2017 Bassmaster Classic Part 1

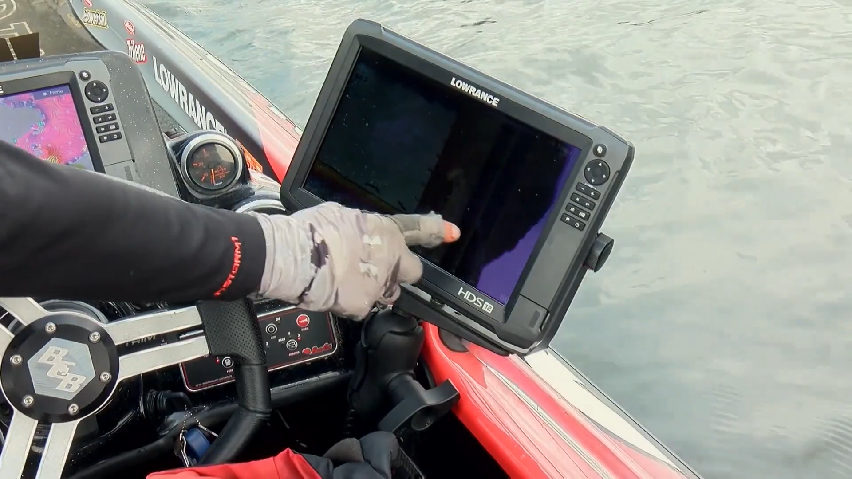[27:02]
This is one of the things we're fishing. It's a hard bottom, but you can see they went out and dumped a bunch of tires out here. Pretty cool image of what we're fishing.